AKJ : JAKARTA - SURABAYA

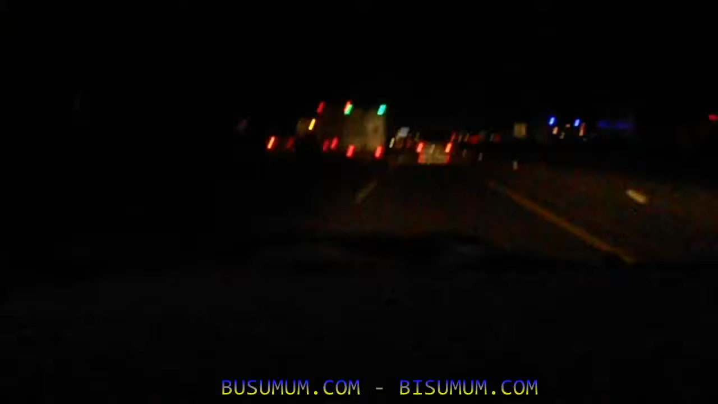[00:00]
Iya ya. Kalau pada keluar malam. Yang mana sih yang malam aja pergi? Di kalau sebelah kanan ini macet ini. Kalau saya lihat di sini merah. Karena sebelah ya. Kanan. Karena mungkin ada perbaikan gitu-gitu.
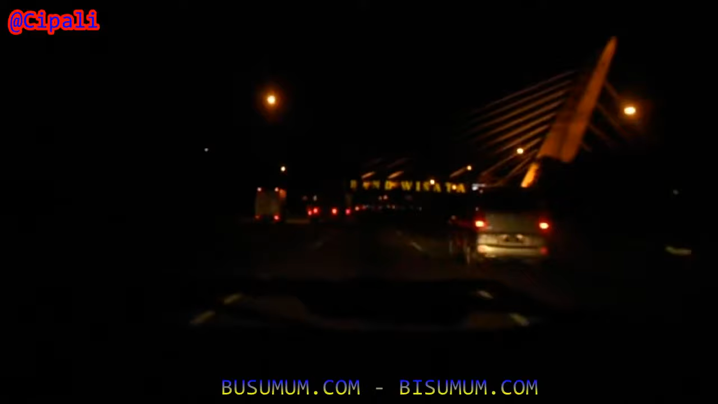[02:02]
Karena sopir yang lain juga takut kalau ngambil jalur ini. Takut ada dia ke kanan tuh. Ada patroli sih. Iya. Tertib ya. Iya. Tertib. Bagus. Nah, di sini udah lebar, Pak. Enggak ada perbaikan lagi kan. Enggak ada perbaikan patroli itu. Tuh, polisi itu. Iya. Kawal nih.